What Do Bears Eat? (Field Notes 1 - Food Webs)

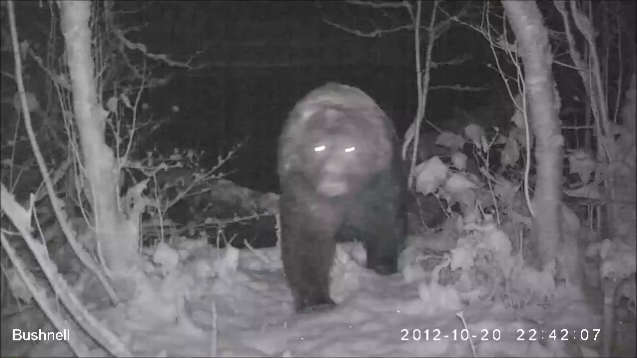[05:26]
It's a trail that the bears use in the fall to patrol a salmon spawning stream for carcasses that they then obviously feed on to prepare for their long winter hibernation.
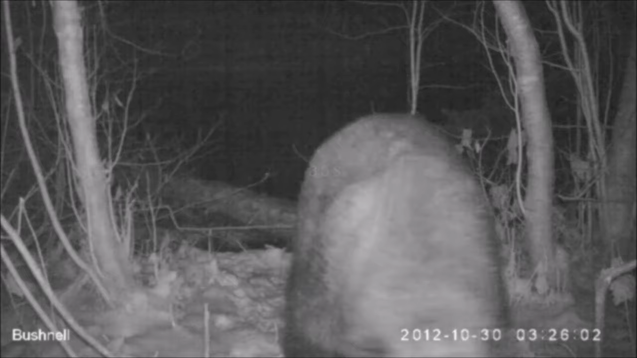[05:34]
So right now I'm walking up that stream to the particular location where we put the camera.
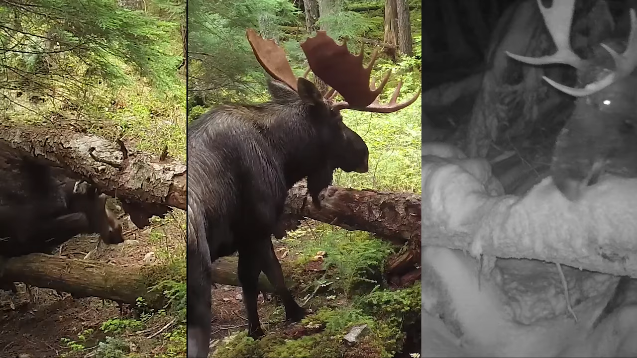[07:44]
We've seen a lot of cool things here over the years uh moose trying to get over different parts underneath this thing but my one of my favorites is a lynx who came walking right along this cool log and then leaped off on the other side.
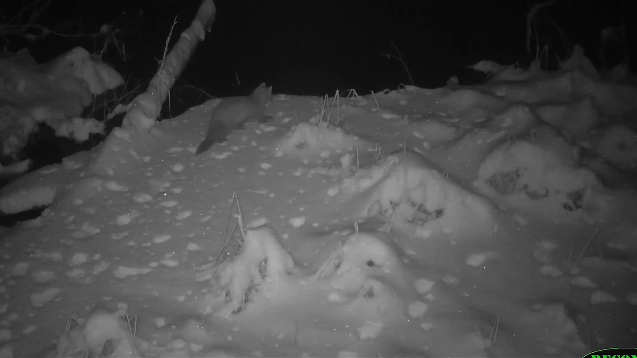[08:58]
We also see lots of other small critters like red squirrels and grouse and long-tailed weasels and
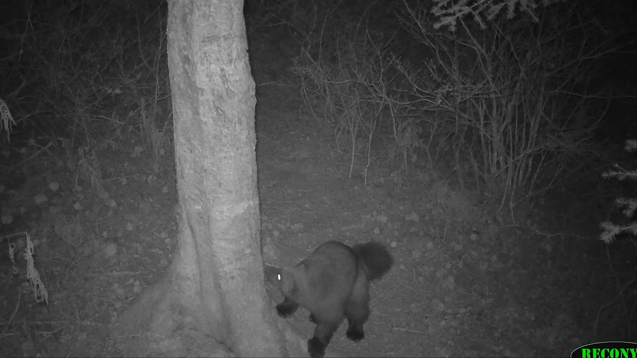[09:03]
fishers and martins wolverines the last three of those all are uh weasels and then we also see ermines which are also weasels are weasels.